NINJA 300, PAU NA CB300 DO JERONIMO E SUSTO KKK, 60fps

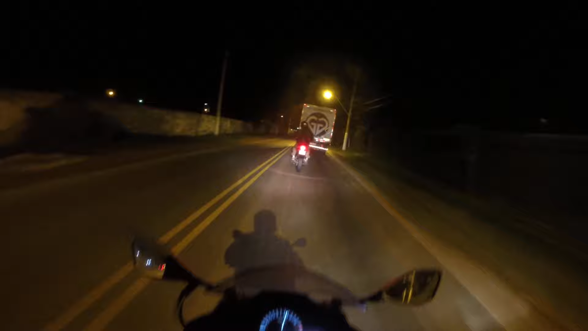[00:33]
Não vai querer bater um pega, claro, vai querer me deixar pra trás. Ele com essa quebra-mola ali na frente, ele vai me deixar pra trás, que ele é doido.
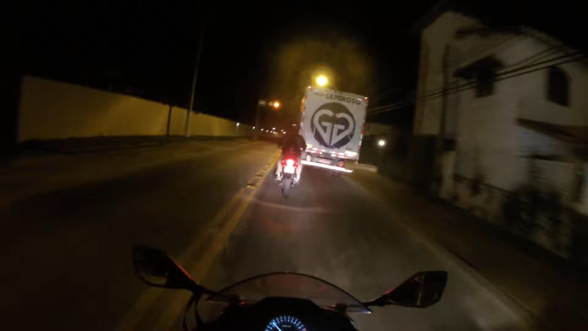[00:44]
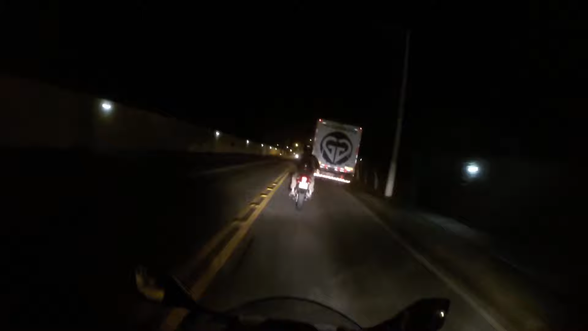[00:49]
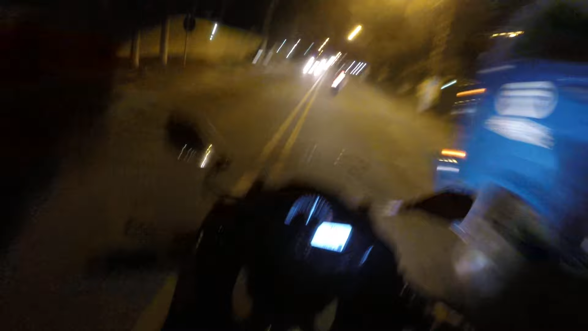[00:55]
É, 300, não dá pra tu não. Deixa eu quebra-mola bem ali. É, 300, não dá pra tu não, mas eu tô de 300 também, porra. Vai filho da puta, ó. Eu não posso voar quebra-mola, velho. Tô de esportiva. Ele conhece. Opa, deu ruim aqui.